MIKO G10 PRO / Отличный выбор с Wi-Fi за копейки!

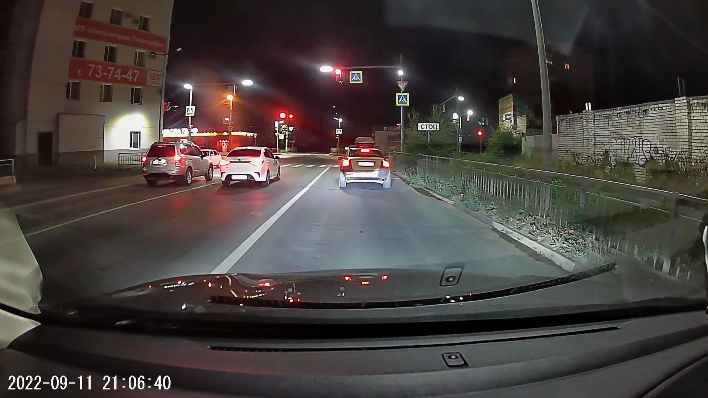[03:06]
И встречный поток автомобилей на плохо освещенных участках дороги уловить нельзя. Но в остальном, для своих двух с небольшим тысяч очень даже ничего.
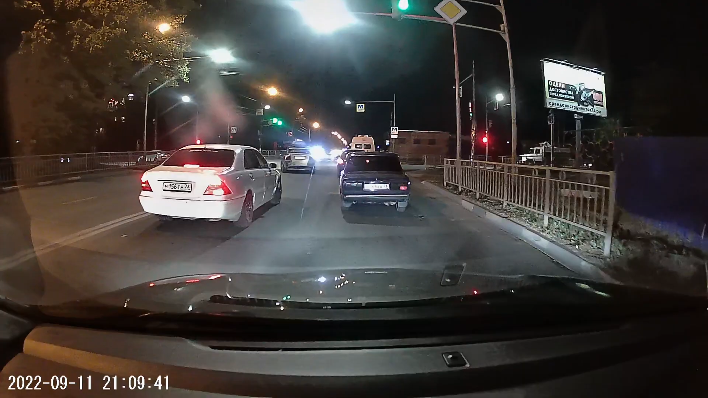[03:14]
Даже во время движения, просматривая видео, мы можем считать номера автомобилей. И на моей практике иногда даже устройства за 5-7 тысяч считывали номера ночью гораздо хуже. Ну а сейчас проверим качество звука записи бюджетного видеорегистратора. Я не знаю, насколько оно хорошее, посмотреть могу только на посте.